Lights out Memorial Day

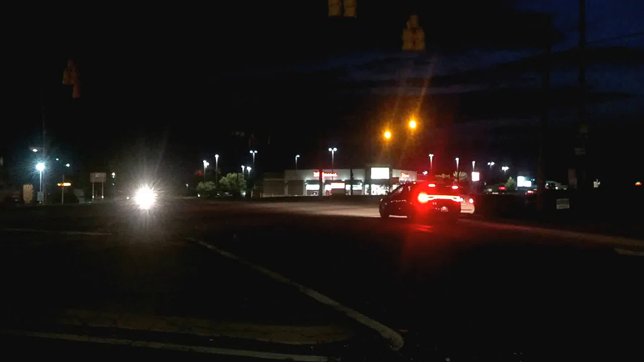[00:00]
Happy Memorial Day. This is the site at Highway 24 at Wyatt Hall. You probably want to avoid this. I'll be calling this in in a few minutes. Anyway, I just want to let you see it. Try to maybe take it easy through here or avoid this area. Highway 24 and Wyatt Hall, this corner right here. Ingles and Shell Station. Y'all be good. Hope you have a rest of the Memorial Day.